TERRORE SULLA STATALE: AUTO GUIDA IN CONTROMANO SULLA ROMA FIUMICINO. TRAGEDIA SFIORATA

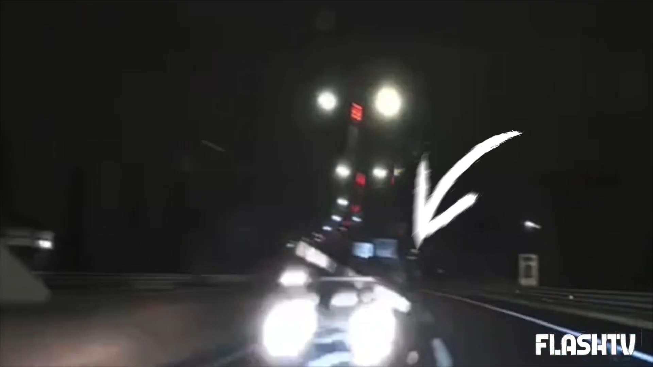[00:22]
uomo guidare la sua auto sulla corsia di sorpasso nel tratto compreso tra ostiense e magliana a bordo ha
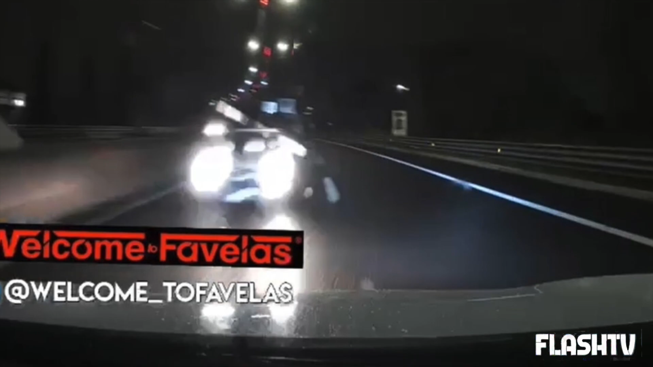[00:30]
una dash cam che riprende tutta la scena compresa la tragedia sfiorata